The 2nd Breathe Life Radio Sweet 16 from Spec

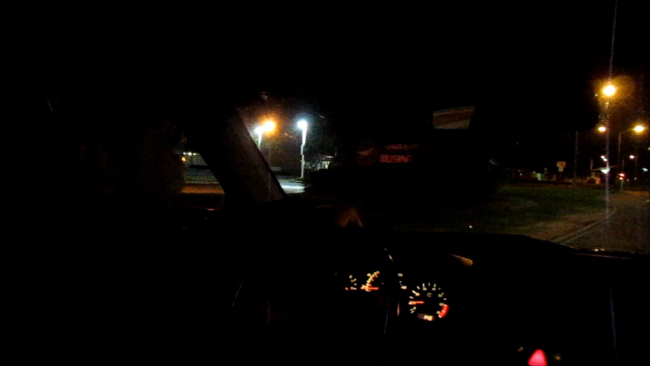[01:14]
Oh man, PrevLight Radio, Sweet 16, and this is Speck, still needing gas, we almost there. Ah, there we go, gas station, and coffee.